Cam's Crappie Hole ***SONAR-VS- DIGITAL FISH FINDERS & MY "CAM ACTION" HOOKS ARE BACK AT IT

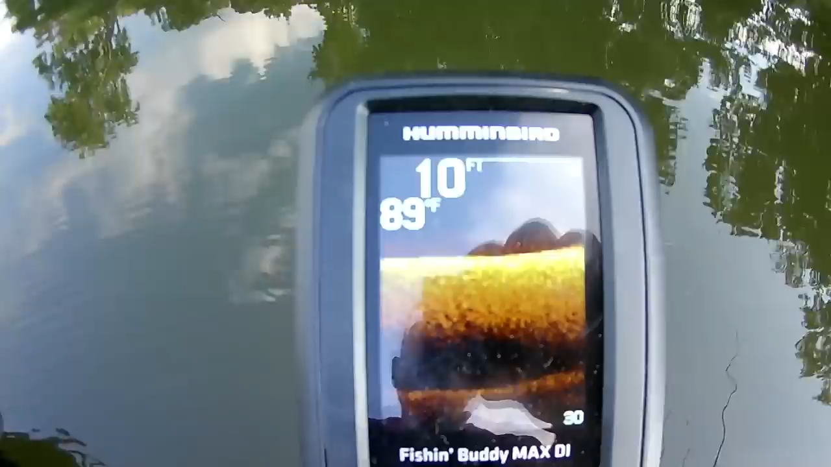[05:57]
On screen: depth 10 ft, water 89°F
Okay, that's what that image looks like. And I'm not gonna show you the fish. I'm gonna show you the fish a little bit later.
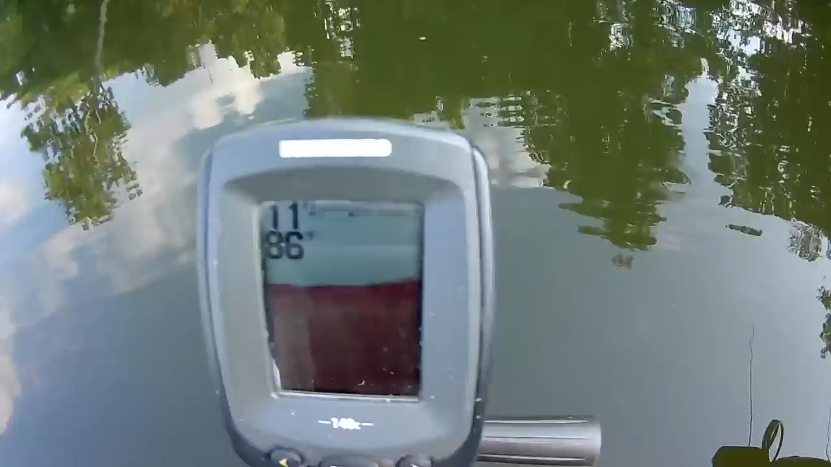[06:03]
And this is the old school sonar, which you guys have seen me use quite often, okay?
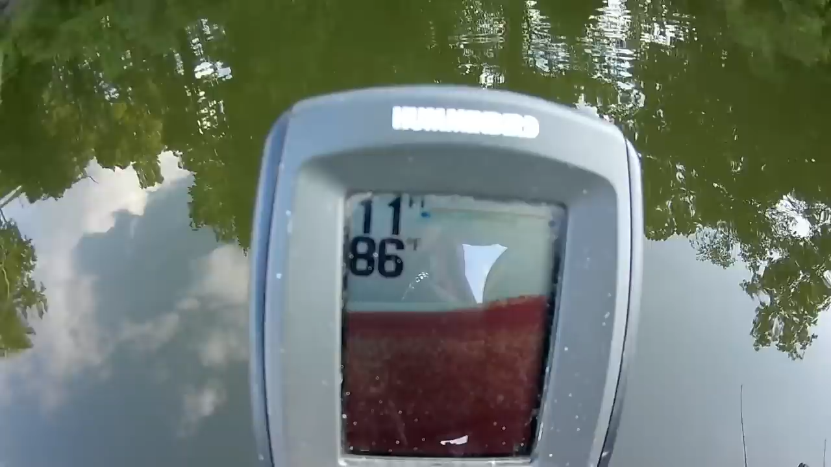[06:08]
On screen: water 86°F
Both of them produced by Hummingbird, okay? And you can see the image, okay?
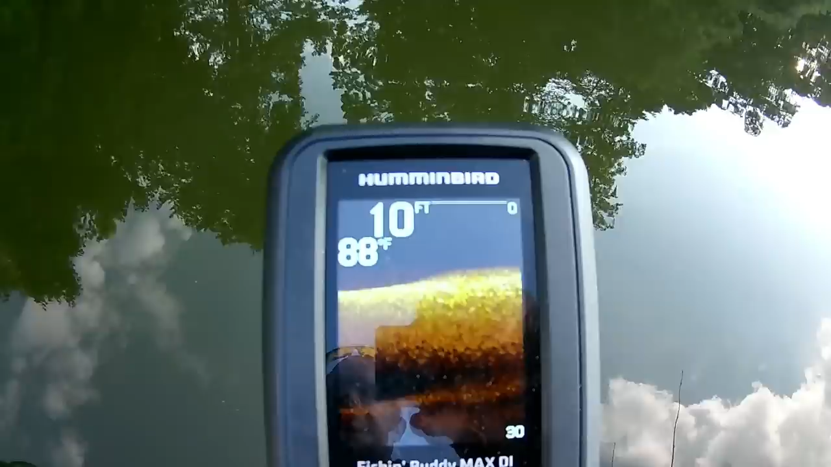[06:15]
On screen: depth 10 ft, water 88°F
So let me get ready to show you what it looks like with the fish.
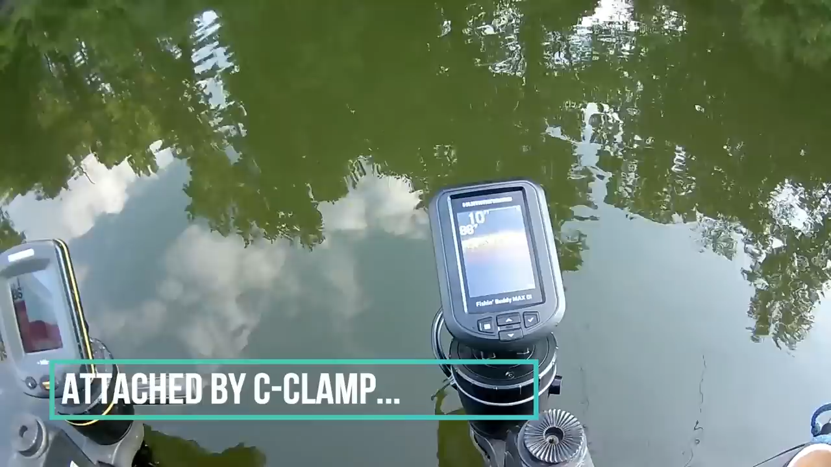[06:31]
the DSI belongs to a friend of mine, Ben, I appreciate you letting me use your DSI so I can show these guys exactly what it looks like.
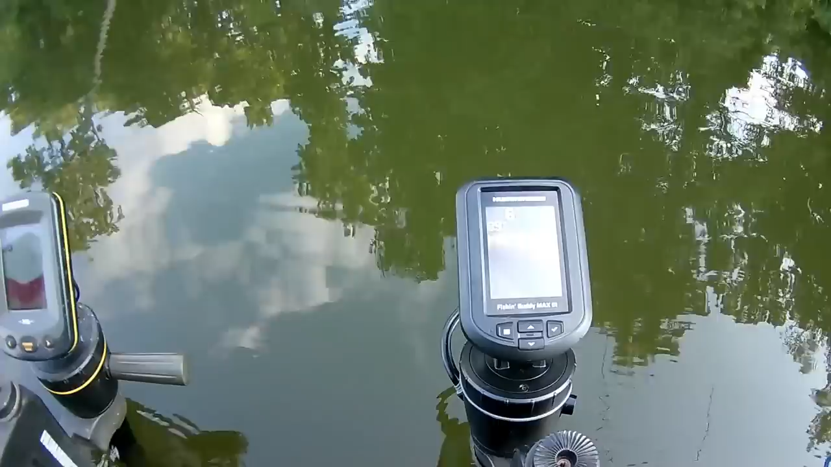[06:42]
Okay. I'm pulling up now on the spot, guys, and I'm getting ready to show you. Okay, here's some fish on the old school sonar. You see them down there? You see them?
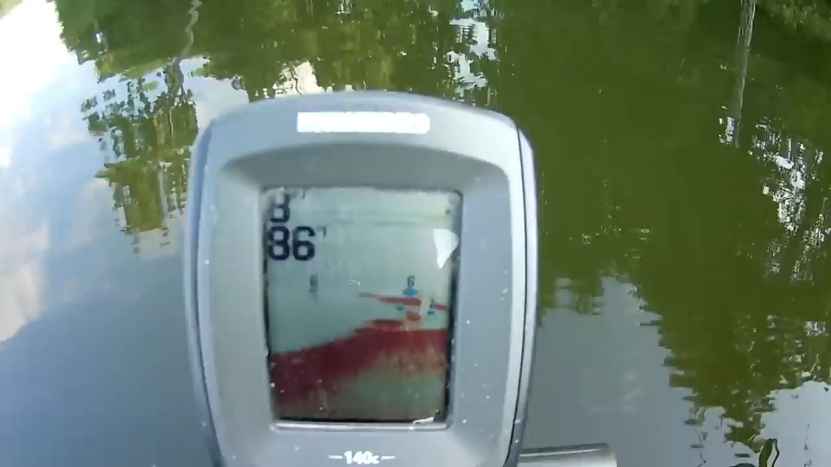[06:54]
Okay, you can see them on the old school sonar.
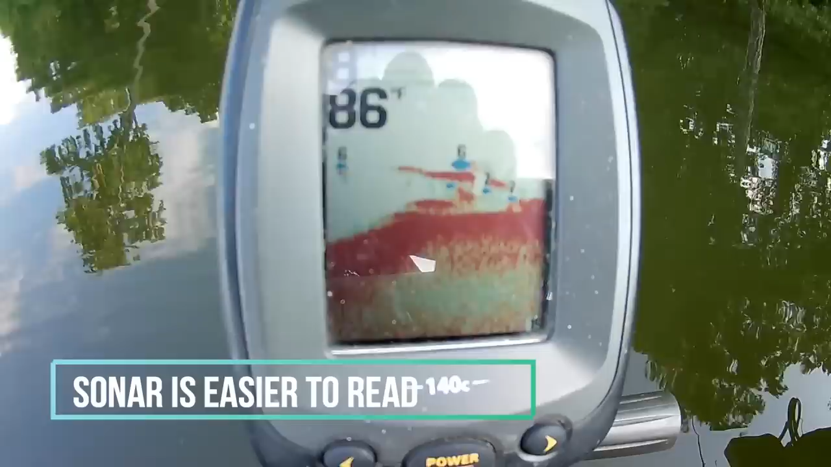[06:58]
We're at 8 feet, and you can see the fish down there. Now, over here on the DSI, you can see the image there.
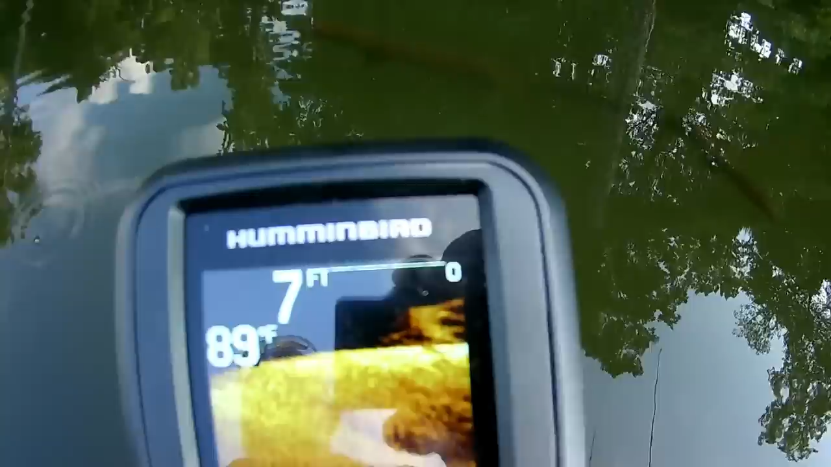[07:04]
On screen: depth 7 ft, water 89°F
Okay, it's a little bit harder to read, but you can see it. Okay?
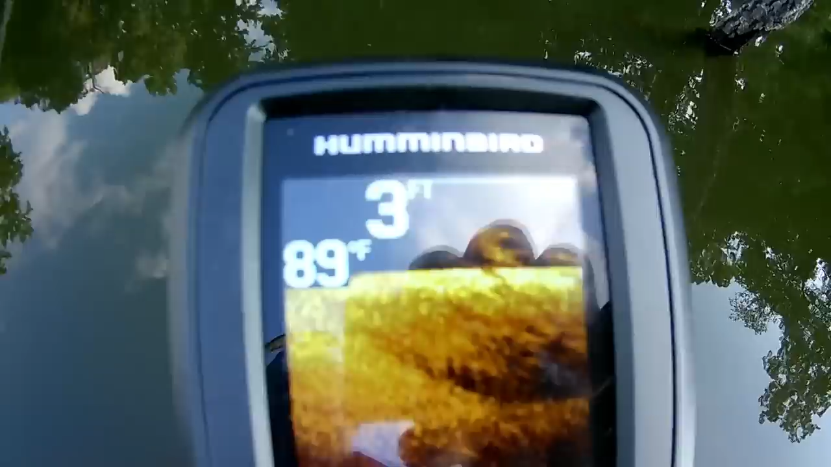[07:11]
On screen: depth 3 ft, water 89°F
It's a little bit more of an accurate read than the sonar. It depicts everything real, real small and real little. You can see the fish.
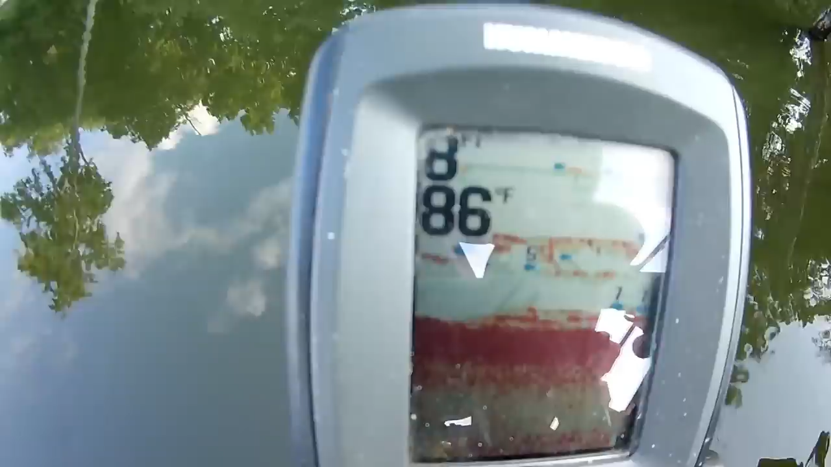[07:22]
Meanwhile, back over here on the old school sonar, now I prefer sonar because it makes things very easy for me.
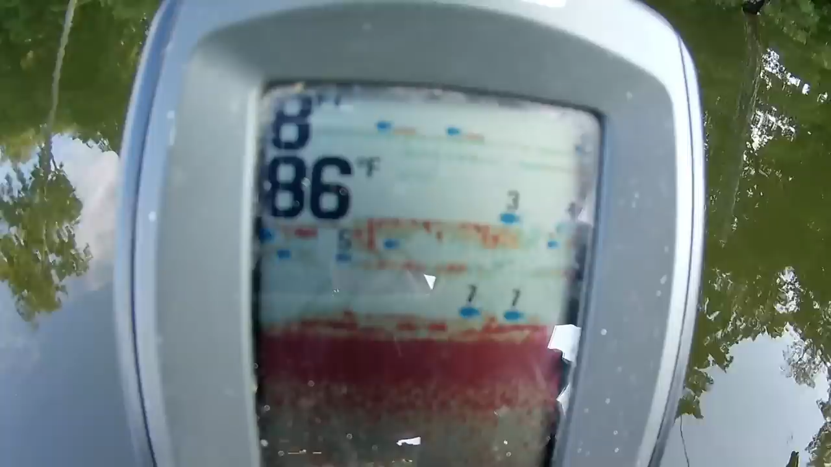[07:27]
On screen: water 86°F
Okay, I can see the blue dot. That means that's fish because the sonar picks up the air bladder in the fish,
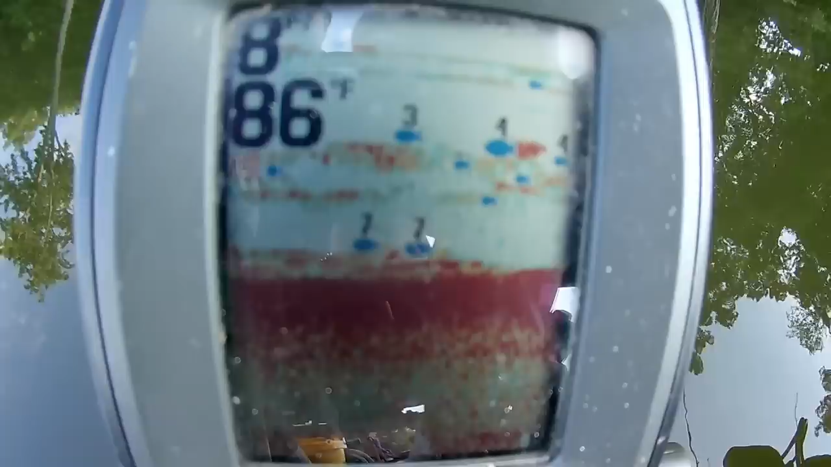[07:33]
On screen: water 86°F
and sometimes they're not, and that red hard bottom is the bottom, which means it's a hard bottom. Okay, you can see right there on the DSI, down scan imaging. Okay, you can see it on there.
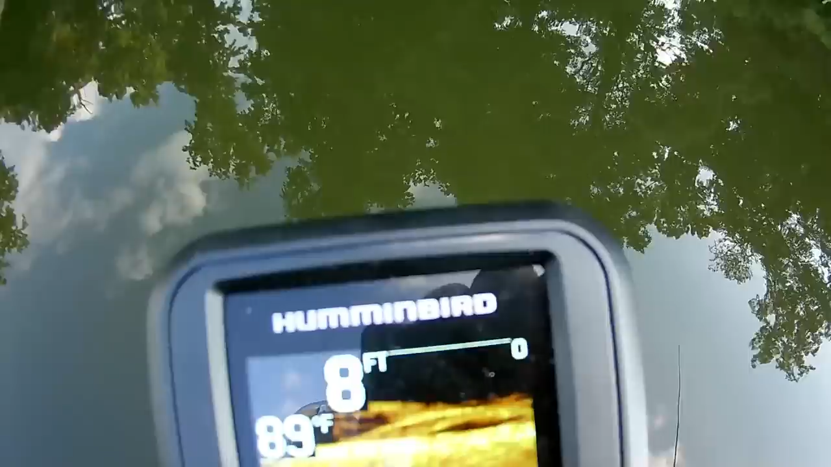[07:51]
On screen: depth 8 ft, water 89°F
Those are fish. The light glow is the bottom, and up above that are fish.